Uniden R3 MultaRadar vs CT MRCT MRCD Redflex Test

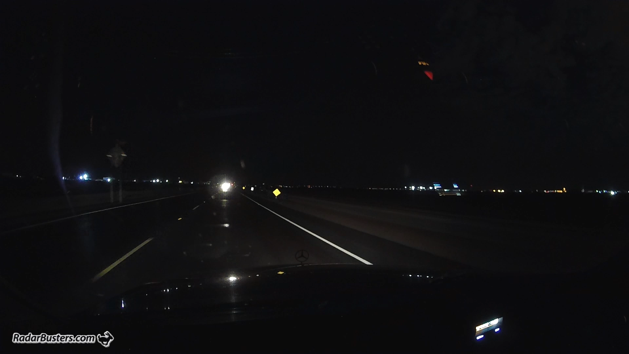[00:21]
getting a 24055 from the Redflex system up ahead here, passing that, so 24055 Redflex, and we're going to be coming into an MRCT system, multi-radar CT system up ahead here.
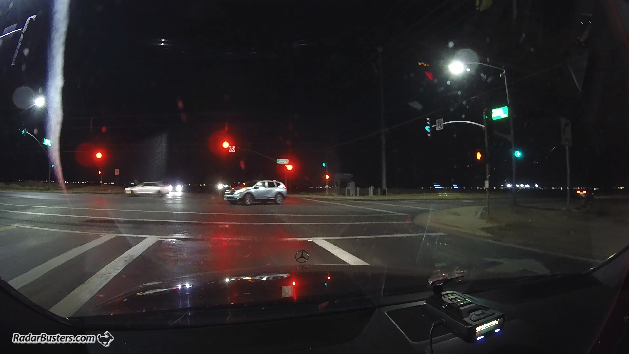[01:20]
okay, we're getting the MRCT system again. 24082, it's indicating K, but it actually is the MRCD system.